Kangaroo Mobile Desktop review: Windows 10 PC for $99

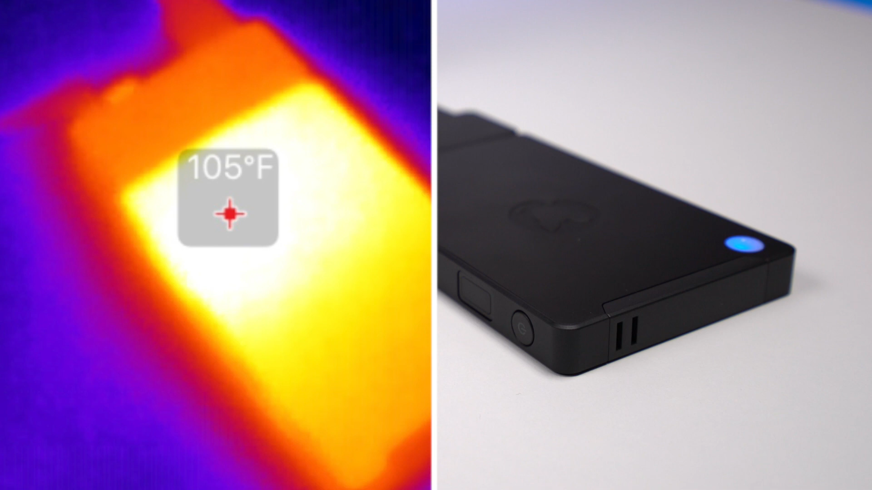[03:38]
On screen: spot 105°F
The hotspot is near the dock, and it might be uncomfortable to touch for some people at that temperature.
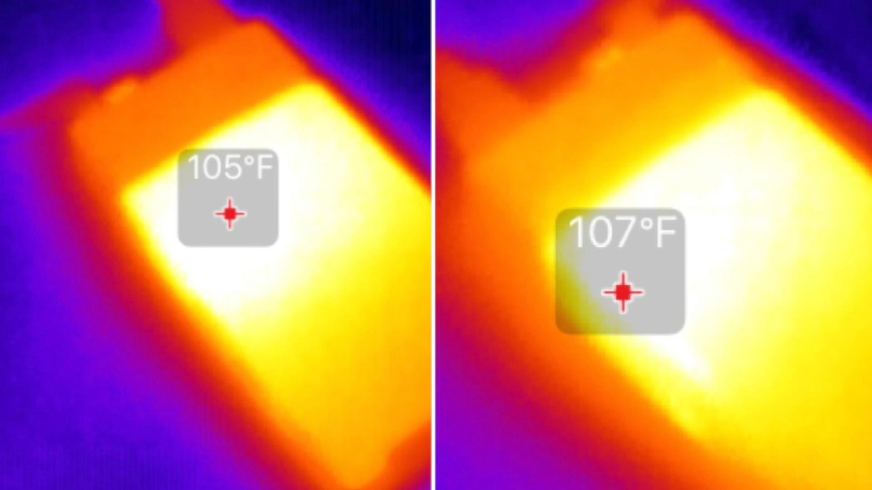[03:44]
But on the other hand, I didn't notice any crashes due to it being too warm.